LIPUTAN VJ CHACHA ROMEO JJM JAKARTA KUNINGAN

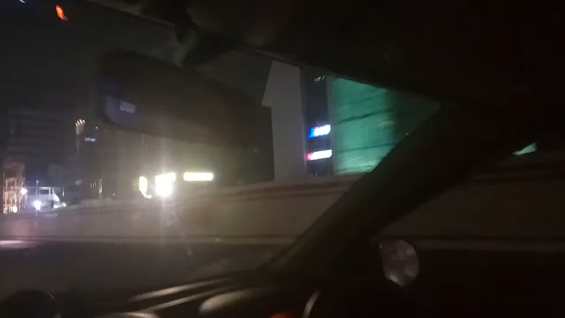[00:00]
Hai masih di daerah Kuningan ya Bang ya ini Kuningan